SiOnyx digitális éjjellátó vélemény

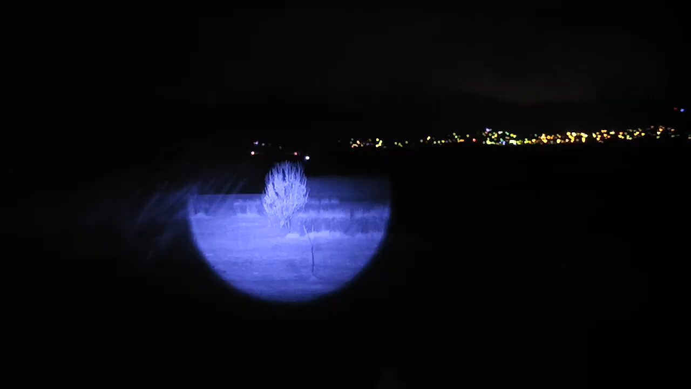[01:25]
Lehet hozzá használni infravetőt, még a 940-es, 980-as infratartományt is látja, viszont ez annyira nem szükséges, mert hogy baromi érzékeny, jóval érzékenyebb készülék, mint a sima vadászati célú éjjellátók.
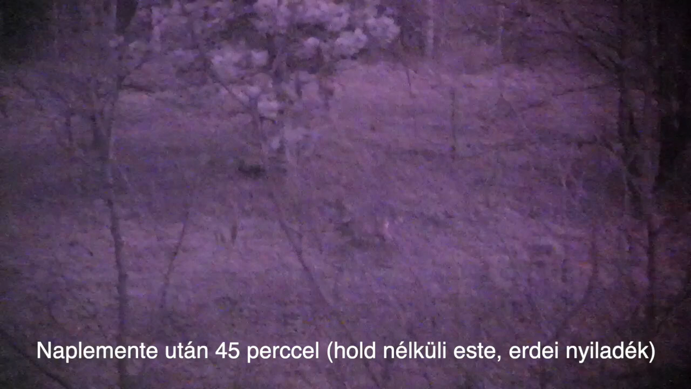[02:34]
Ahogy az utolsó fények is elfogynak és nincs hold, onnantól lehal a kamera, és már csak egy zajos képet mutat, ezt be is mutattam a blogon egy mintafotóval. És a cikk végén egyébként azt ígértem, hogy lesznek mintavideók is. Az összes fotó egyébként, ami a cikkben van, az videóból lett kivágva. Ennek annyi az egyszerű oka, hogy ha fotót készítünk a kamerával, akkor végez rajta valamilyen erős zajszűrést,
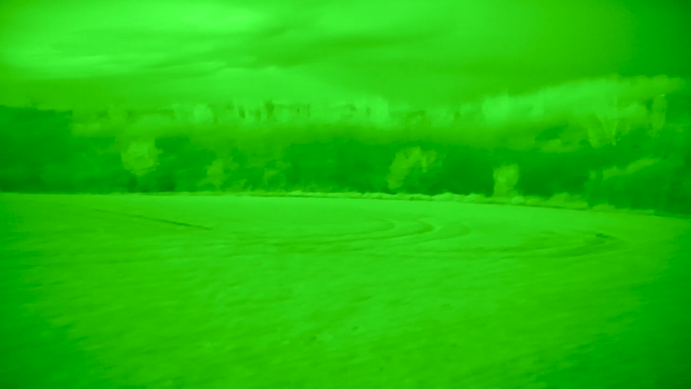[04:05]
felhőkről visszaverődik annyi fény, hogy ez elég legyen a kamerának, de azért még így is egy kicsit zajos képet ad.
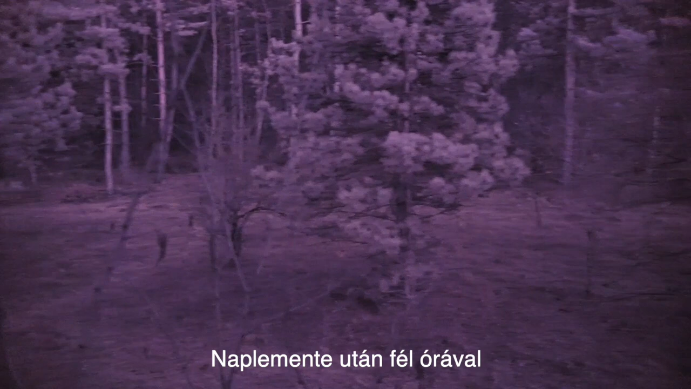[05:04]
digitális éjjellátó, meg kereső távcső mércével nézve ez óriási, tehát az erdőben nézelődik vele az ember, akkor marha jó, de nyílt placokon, ahogy ma is próbáltam a kamerát,
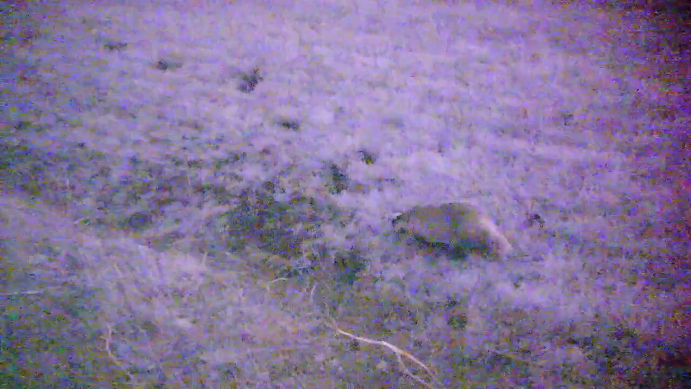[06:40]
még akkor is baromi jó volt, és amikor már teljes sötétség volt, és a 8x56-os távcsővel már tényleg az ember csak foltokat lát a vetésen,